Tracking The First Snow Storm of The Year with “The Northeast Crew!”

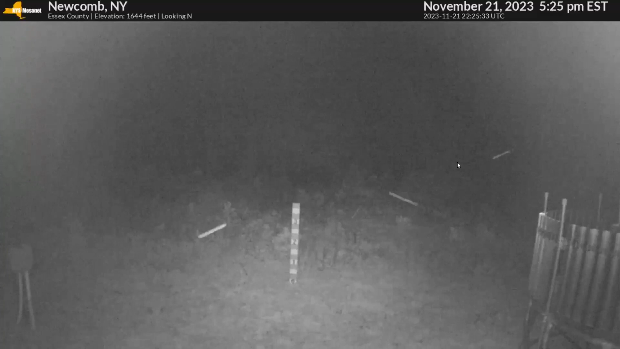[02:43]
so right about now and you can see already there's snow accumulating there uh they got the they got the snow stick out there it's about up to about three inches as
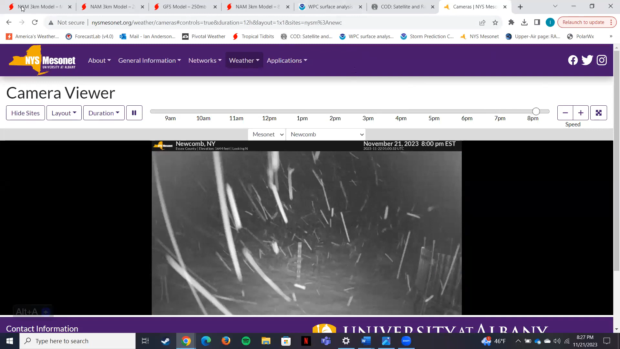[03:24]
that the adirondack mountains are accumulating snow already um so uh just looking at tropical tidbits now this is the uh the nam valley 18z today uh